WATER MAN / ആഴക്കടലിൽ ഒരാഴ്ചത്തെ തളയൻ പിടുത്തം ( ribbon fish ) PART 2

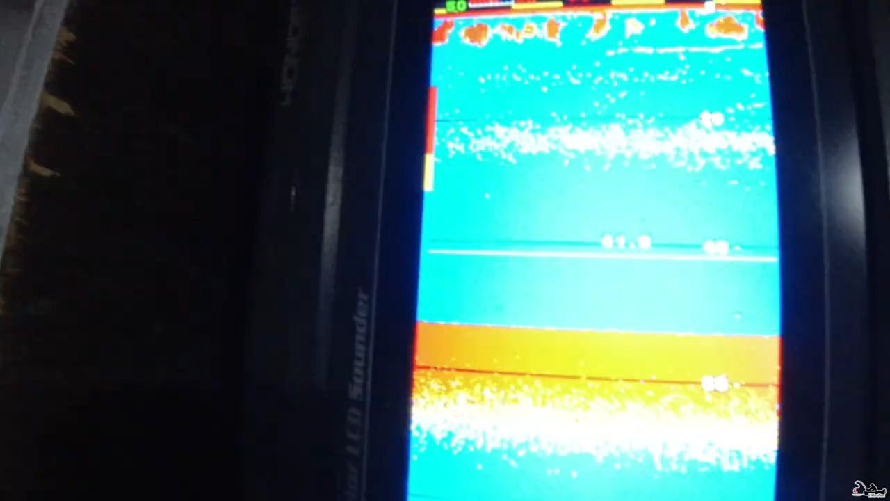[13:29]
ഇതാണ് നമ്മുടെ ഫിഷ് ഫൈനറി, എക്കോ സൗണ്ട് എന്നും പറയും.
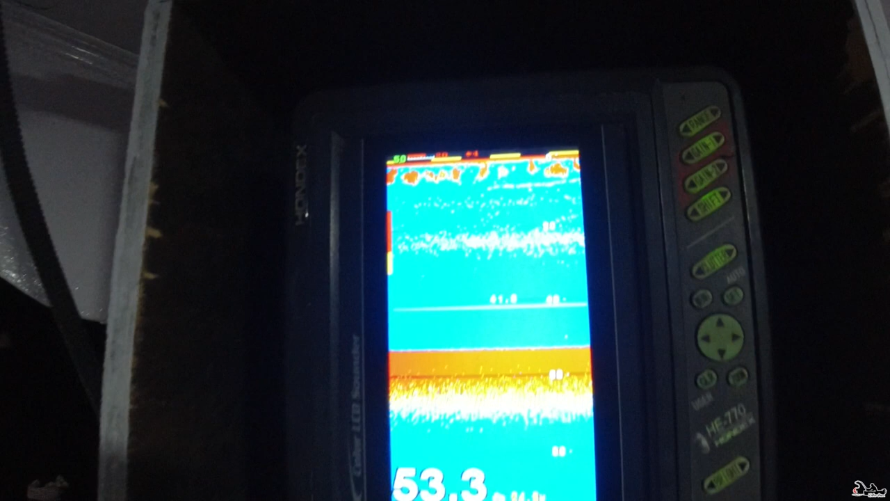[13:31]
അപ്പോൾ അതിൻ്റെ മുകളിൽ ചെറുതായിട്ട് മീനുകളെ കാട്ടുന്നുണ്ട്.
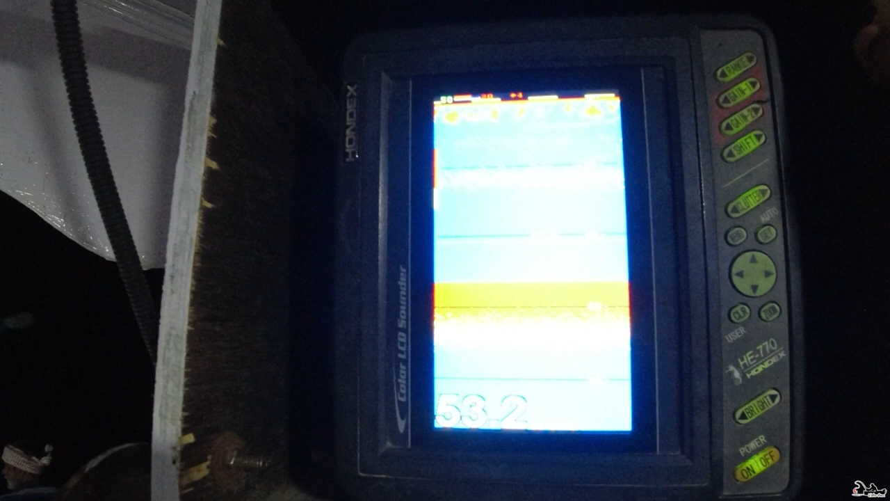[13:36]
ആ മീനല്ല നമ്മുടെ മീൻ. നമ്മുടെ മീൻ ഏതാണ്ട് 20 ഭാഗത്തിലാണ് വരാം. ഇപ്പം അതിൽ കാട്ടണില്ല.
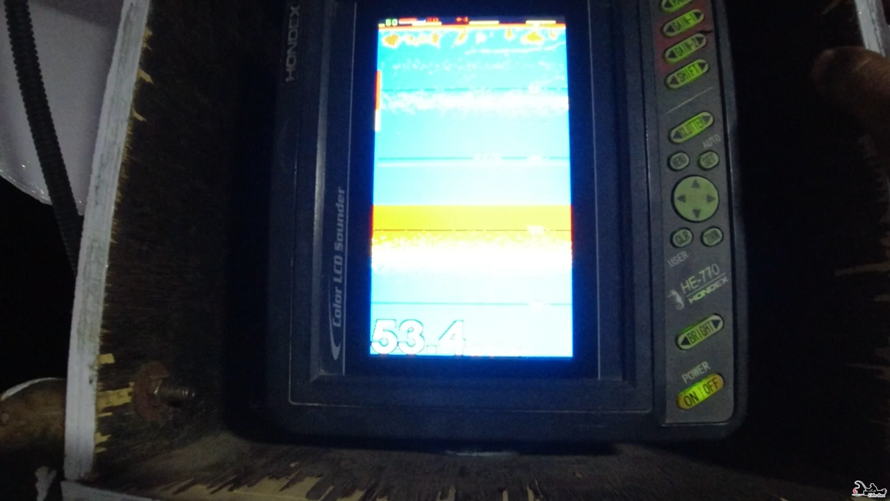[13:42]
ഈ ചുവന്ന് കാണുന്നതാണ് മീൻ. എന്തോ പൊടിമീൻ ഇതിൻ്റെ അടിയിൽ വന്നിട്ടുണ്ട്.